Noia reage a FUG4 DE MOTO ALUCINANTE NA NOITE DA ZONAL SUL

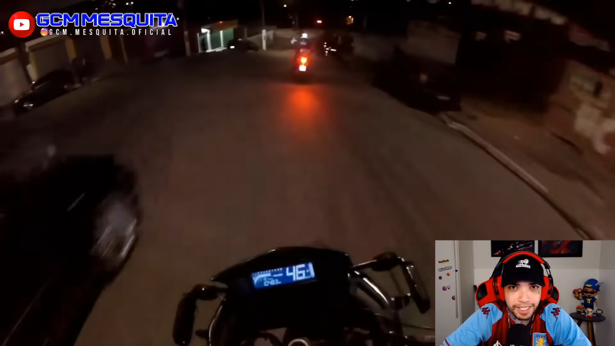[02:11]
Não é a CGzinha mesmo. Essa daí dá de pegar.